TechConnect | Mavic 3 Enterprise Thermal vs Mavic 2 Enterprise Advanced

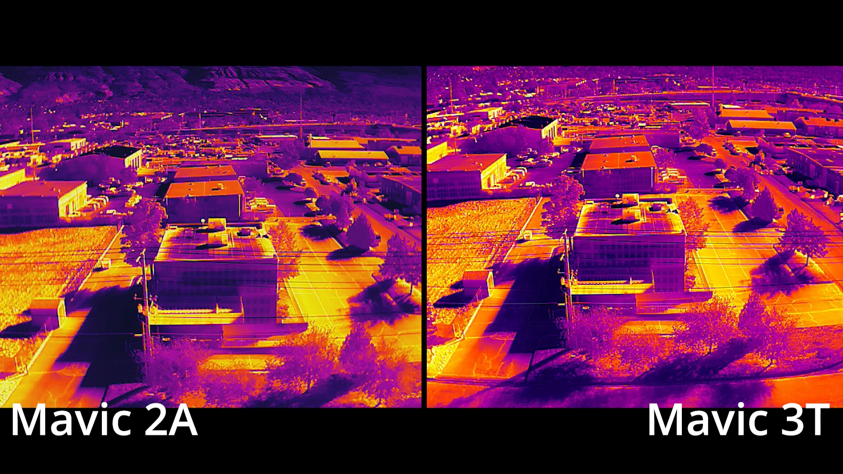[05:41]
They both feature a 640x512 resolution thermal sensor, and to be honest, I'd be surprised if they aren't the exact same sensor. Also noting that between these two images, there does seem to be a bit more detail in some of the shadowed areas, which I personally would credit to some refinements in image processing. A much larger difference is obvious when viewing the thermal imagers live.
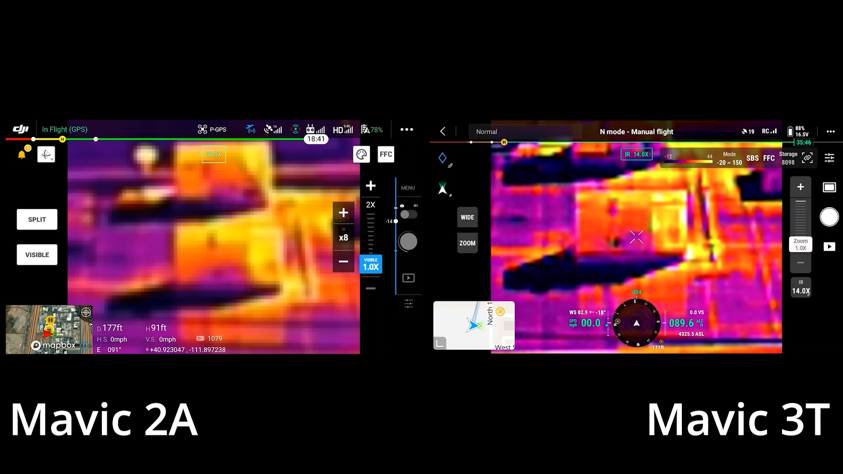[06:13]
Our conclusion is that this is probably due to a combination of the new O3 video transmission we mentioned earlier, as well as additional processing to artificially sharpen the image while viewing it live. Finally, the Mavic 3 Enterprise has introduced features that have never been available on a Mavic before,